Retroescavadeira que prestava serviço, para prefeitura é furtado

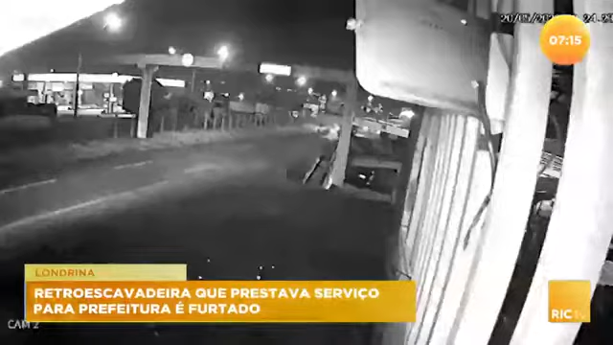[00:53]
É um terceirizado. Então, é desse proprietário aí do maquinário que agora procura. Por quê? Simplesmente, essa máquina,
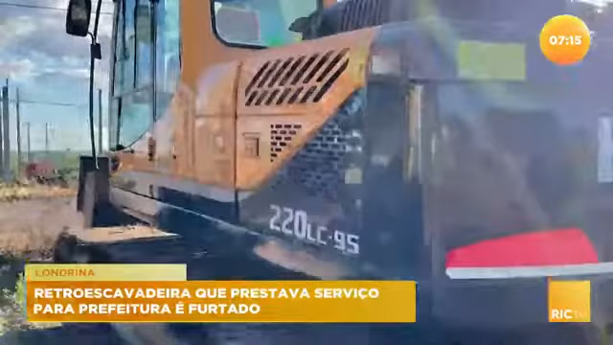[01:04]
que é avaliada em mais de 800 mil reais, ela foi levada, foi furtada dessa obra. Agora, a polícia também está nesse caso.
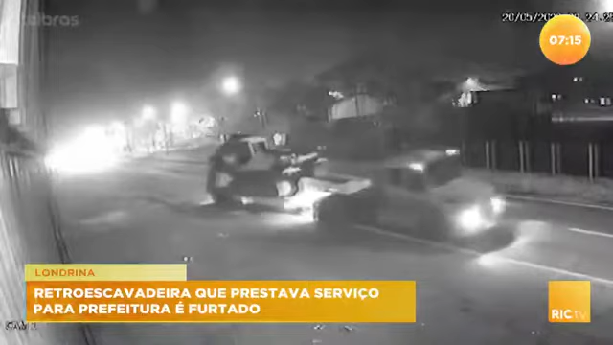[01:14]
E aí, essas imagens das câmeras de segurança foram flagradas no mesmo dia do furto, lá em São Sebastião da Moreira, horas mais tarde,